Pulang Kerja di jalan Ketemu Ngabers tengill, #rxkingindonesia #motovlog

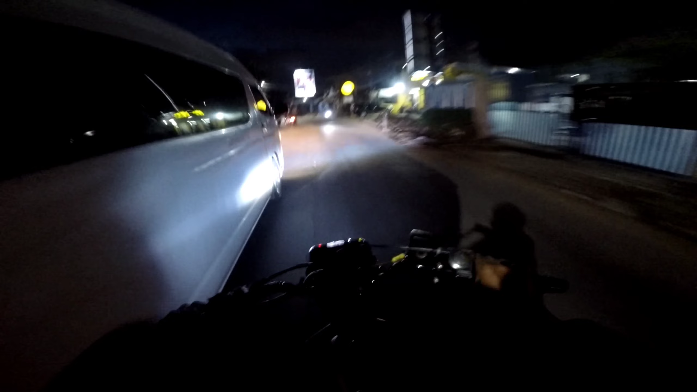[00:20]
ngeliatin kok depan nih kalau gini nih.
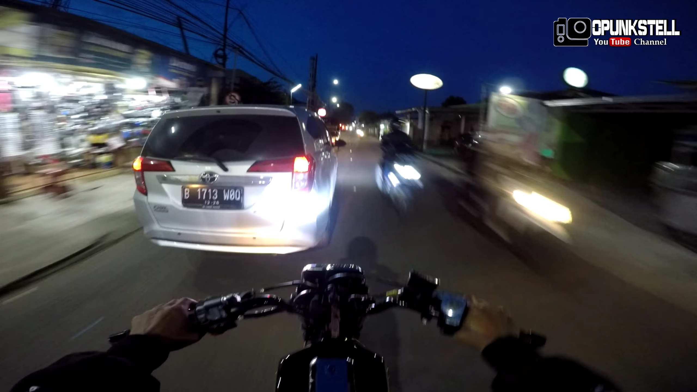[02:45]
Nah ini masjid, kita harus pelan.
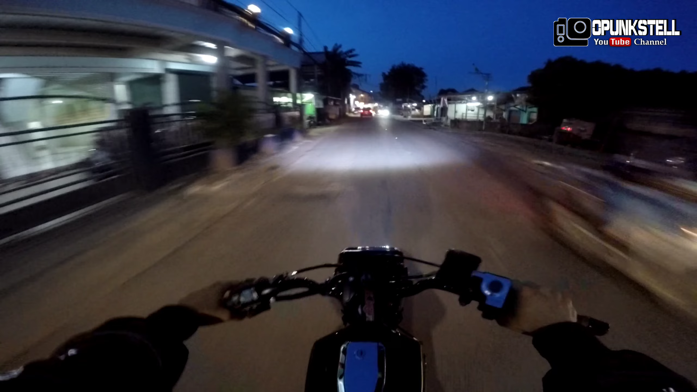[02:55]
Nah, ngomong-ngomong gimana kabarnya buat kalian semua? Mohon maaf, gua baru bisa aktif lagi nih di per YouTube-an. Semoga sehat selalu ya kalian, panjang umur pastinya.
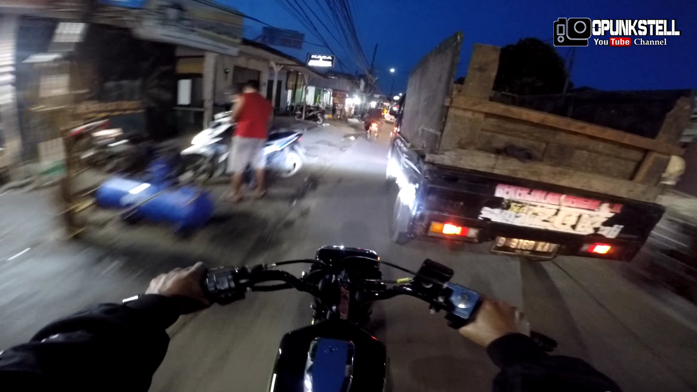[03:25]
Pulang gawe macet, berangkat gawe macet.
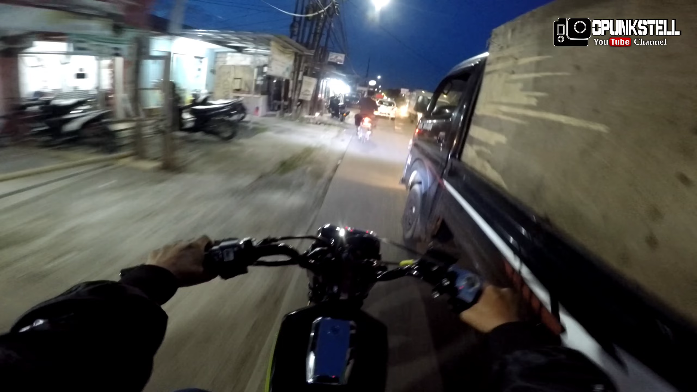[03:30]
Itulah Jakarta, brother. Kalau nggak macet bukan Jakarta. Nah ini bukan Jakarta sih sebenarnya. Ini Bekasi ya. Mana yang jauh beda. Tetangga. Padat banget gila Bekasi.
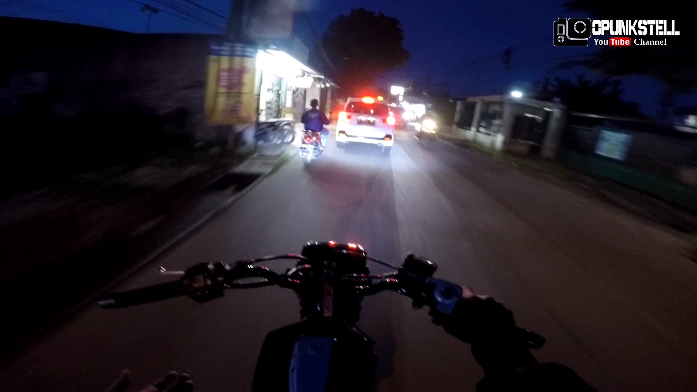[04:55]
ada getaran-getaran, nggak kayak nggak jelas gitu, kadang kena lubang ini nih, kayak orang belum makan itu brother. Padahal cuma memang getaran dari motor. Pas lagi kena jalan jelek gitu, terus suaranya kayak putus-putus gitu brother. Nah sampai sekarang juga masih ada komentar masalah lampu gobret ya.
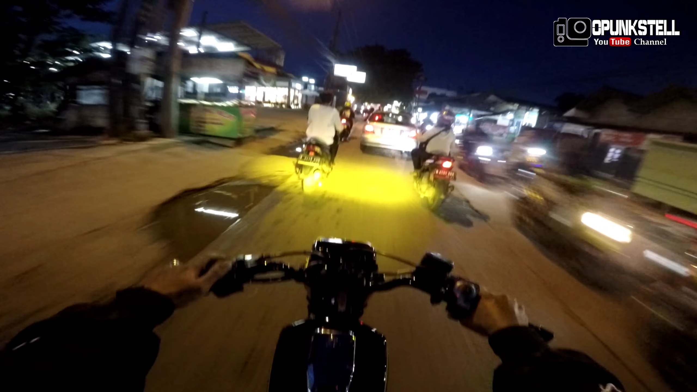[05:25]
Ini gue pakai Cyber di custom sama pembangkian, jadi tempatnya masih pakai tempat standar ya, tahun 2004 yang oval lampunya, cuman karena bangian banyak inisiatifnya
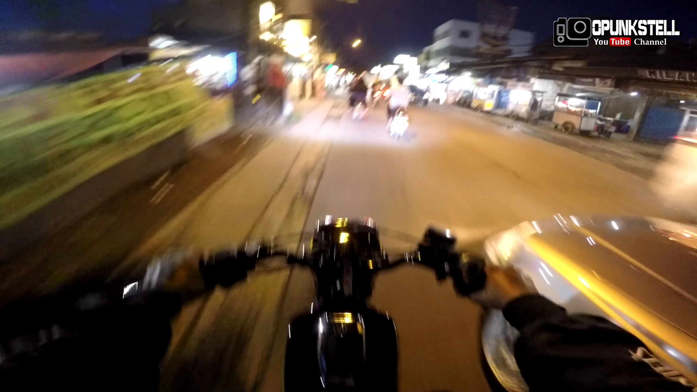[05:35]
ditanam di dalam, banyak anak-anak RKPM juga pakai ini semua, bret. Pakai Cyber, searching aja ada dua warna kok, maksudnya satu lampu itu bisa dua warna, kuning sama silver putih.
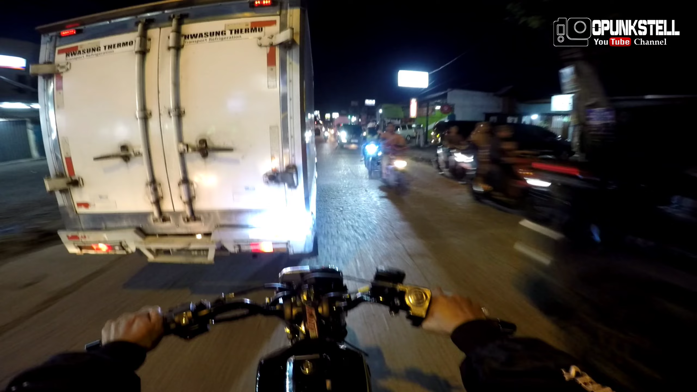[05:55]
Ini lagi tumben aja gue pulang agak sore ya, kalau malam dikit nih jam 8, gila sih parah sini macetnya. Ini juga udah parah banget. Dia dari keluar tol sini sampai ke rumah bos bisa 2 jaman. Paling lama 2 jaman. Paling cepat 1 jam. Oh, diem kayak gini, udah jalanannya jelek dari sini nih. Sempit.